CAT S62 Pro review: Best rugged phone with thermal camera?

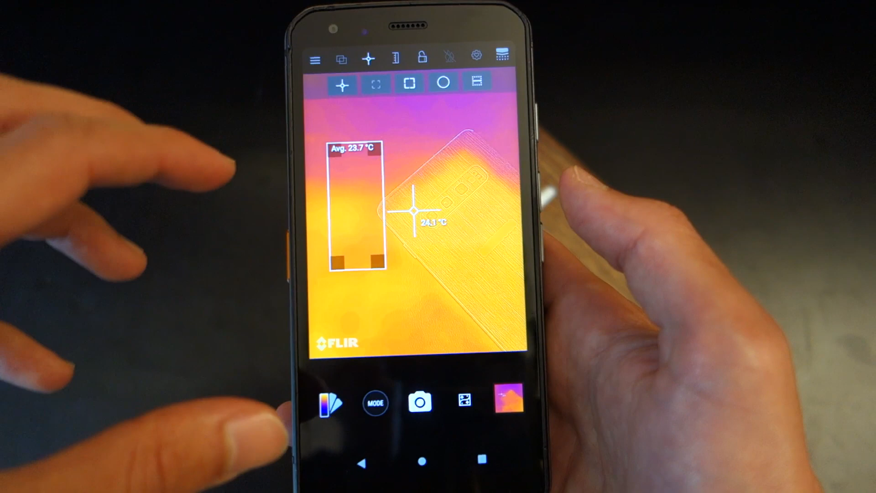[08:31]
But furthermore, the fact that you can edit this afterwards just adds a whole other layer of customization and
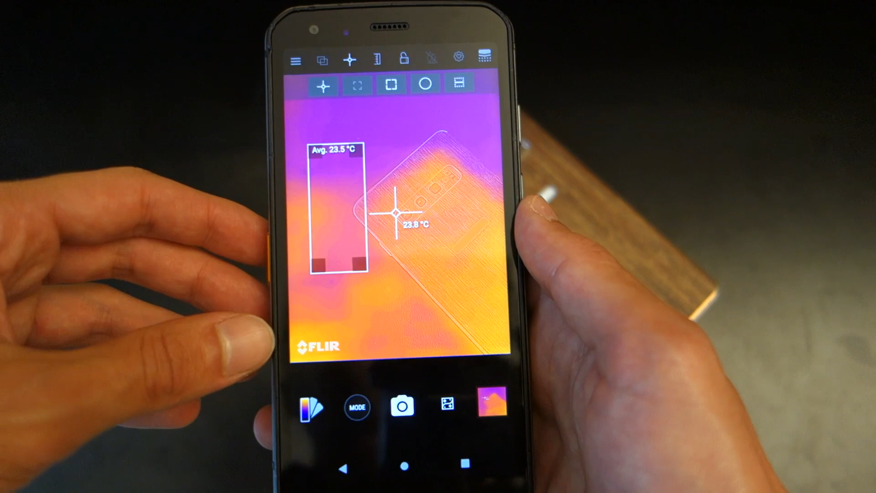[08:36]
one that just really took me by surprise by how easy it is to do. And I'll showcase this in just a bit.
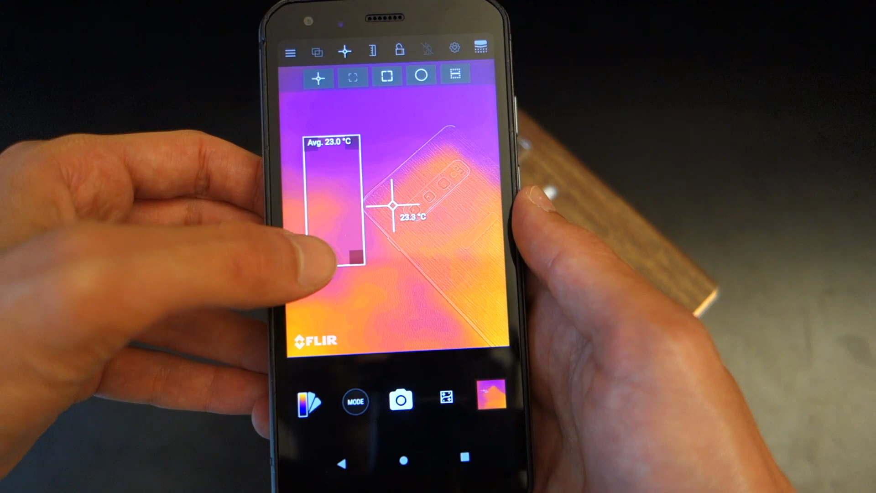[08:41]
On screen: spot 23.3°C
Now, you can also hold it down. You can set a minimum max range, add a little note,
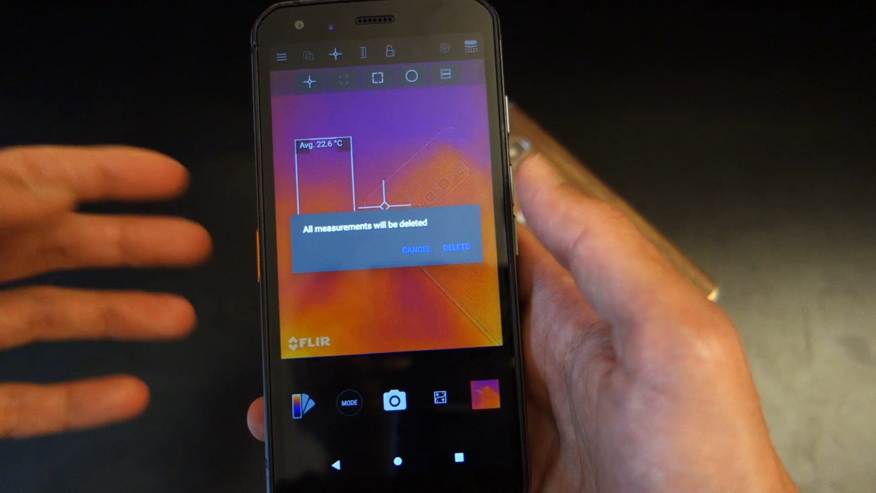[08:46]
or let's say delete all of them or delete one of them if you so wish.
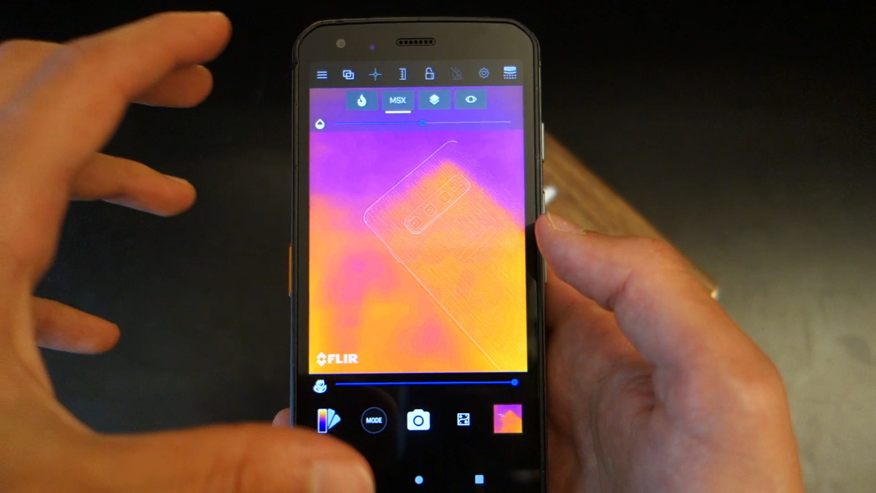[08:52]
Now, the biggest thing for me specifically when it comes to this thermal imaging camera is that most thermal imaging cameras give you this kind of look.
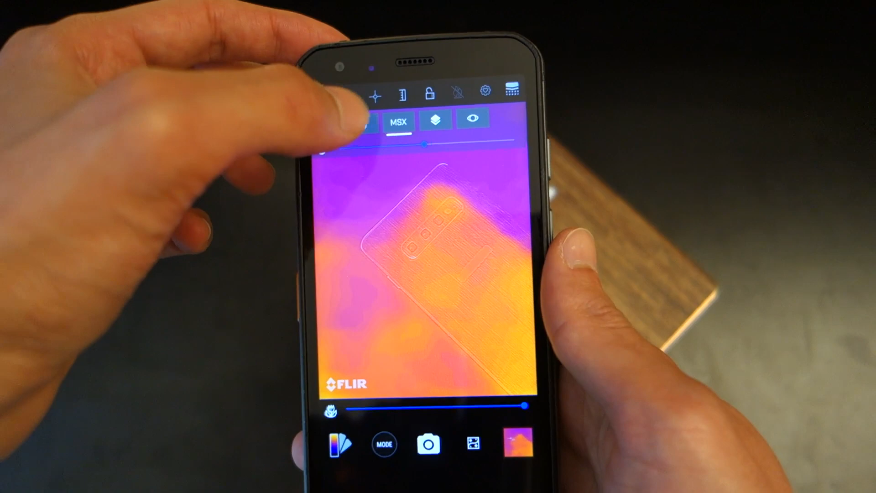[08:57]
It's kind of blurry. You can't really see what's going on.
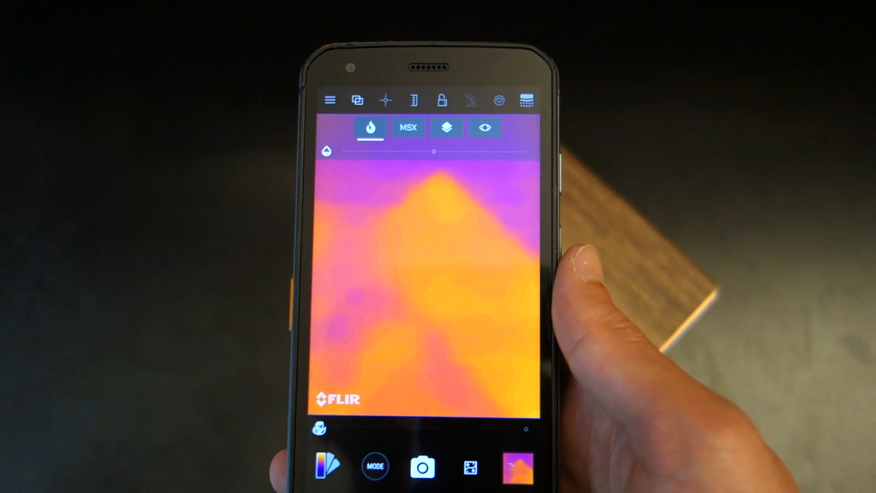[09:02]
And that's because it's using the singular sensor. The MSX mode uses kind of a mix of the primary sensor and the FLIR camera,
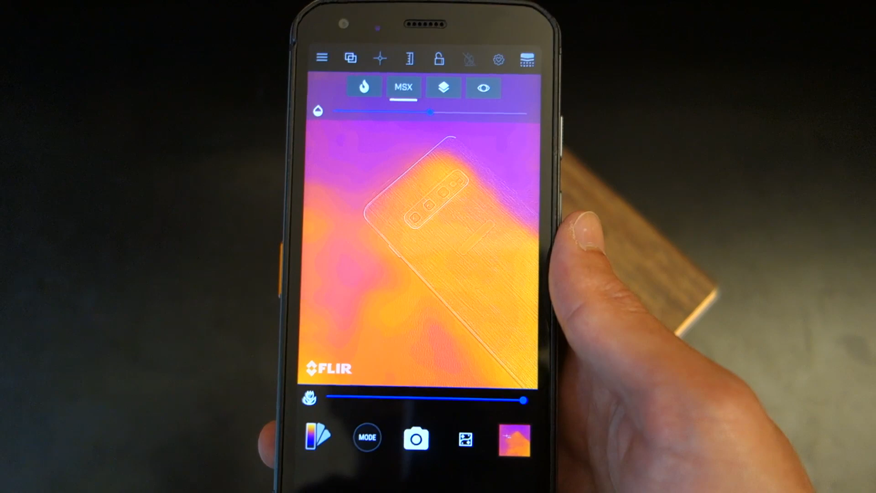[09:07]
which is great to see.
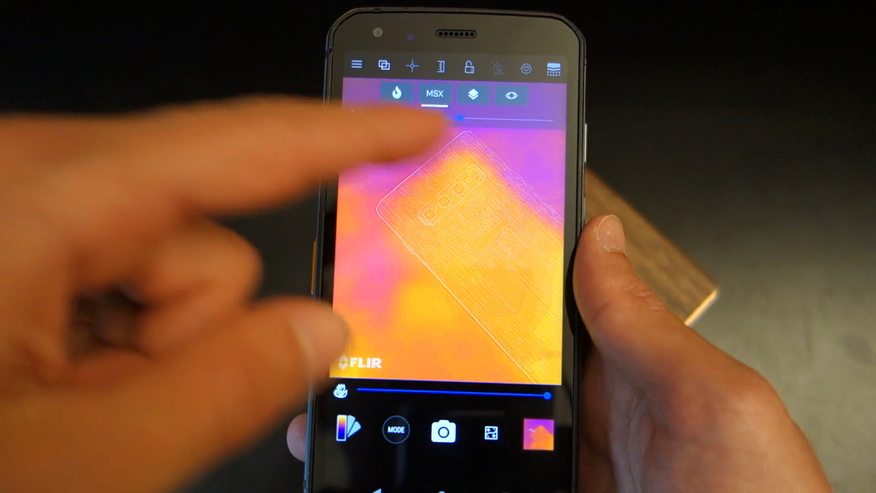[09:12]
It means a little bit easier to see what you can see in front of you. But add it another layer.
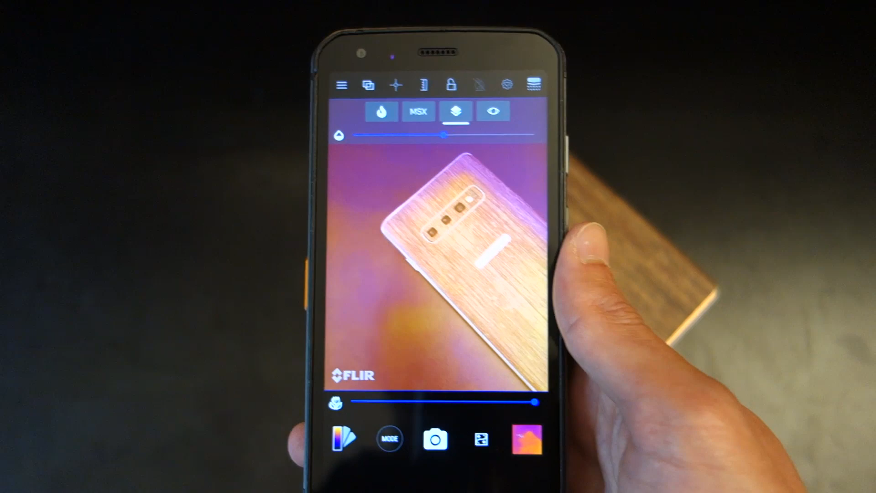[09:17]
Then you've got the alpha blending mode, which makes it as you might be able to see on your screen a lot clearer and a lot easier to see what is on there.
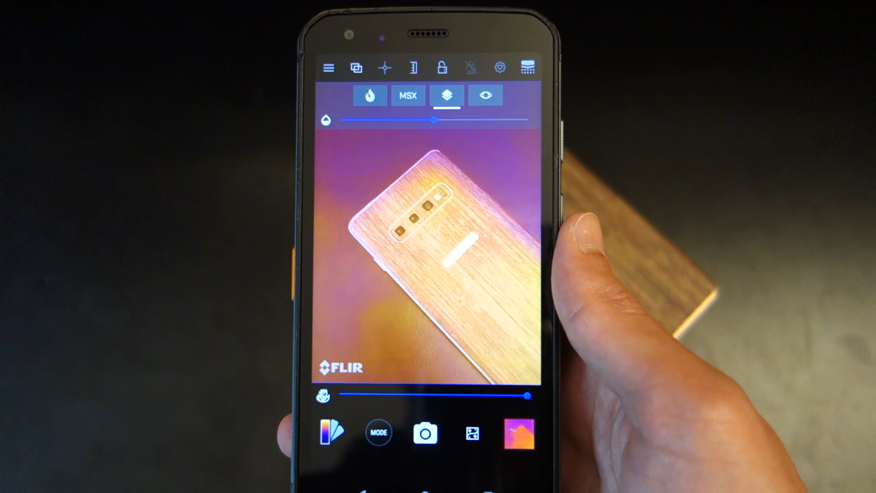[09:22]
Again, I'm going to be touching upon this in just a bit.
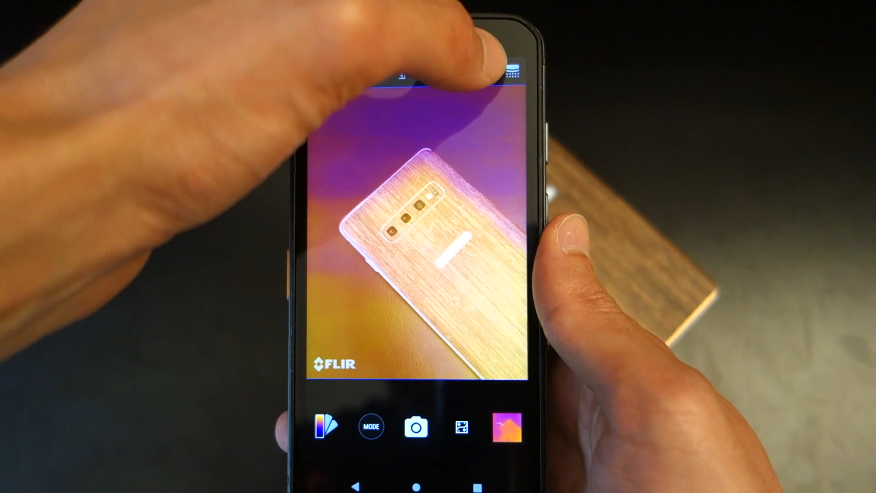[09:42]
You can enter the settings over here, which basically means that it resets the settings. You can go through the top over here, go through a general FLIR setting.